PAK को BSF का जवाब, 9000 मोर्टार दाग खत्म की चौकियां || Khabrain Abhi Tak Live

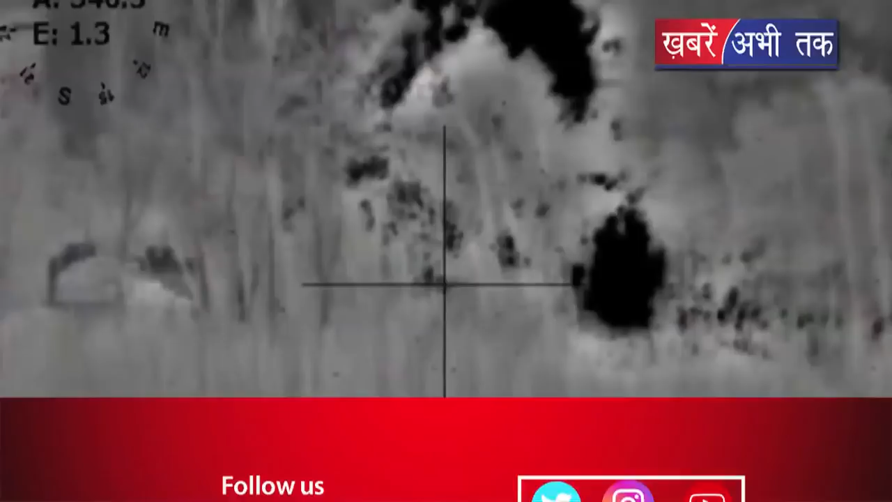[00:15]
इसके साथ साथ पाकिस्तान की कई चौकियों को तबाह भी किया है।
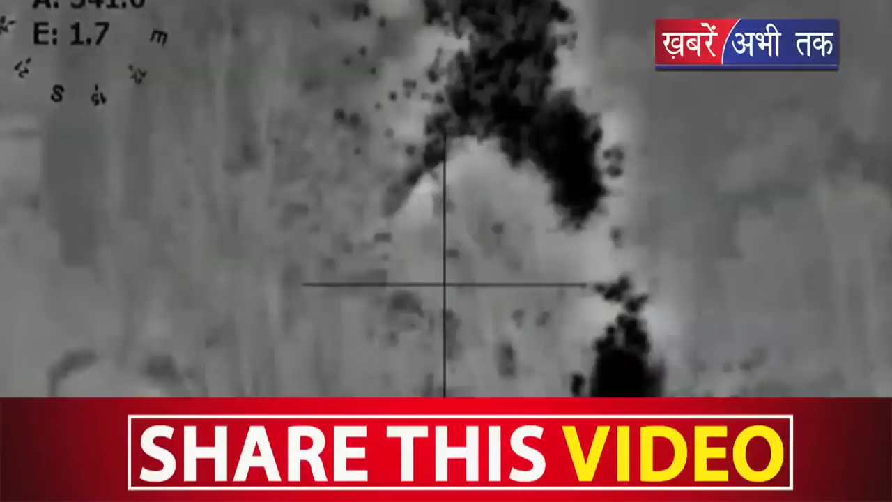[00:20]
इतना नहीं, पाकिस्तान के एक तेल टैंकर को भी यहां BSF ने नष्ट किया है।
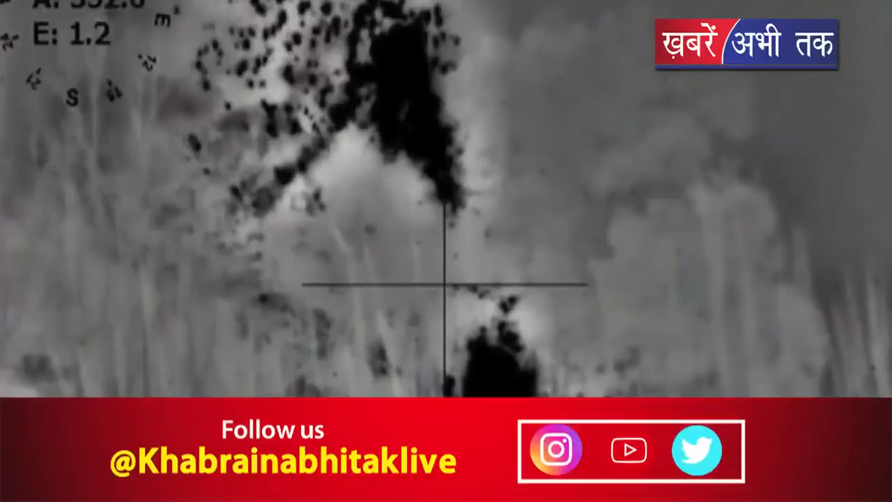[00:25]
मिली जानकारी के मुताबिक सोमवार से लगातार पाकिस्तान की ओर से गोलाबारी की जा रही थी।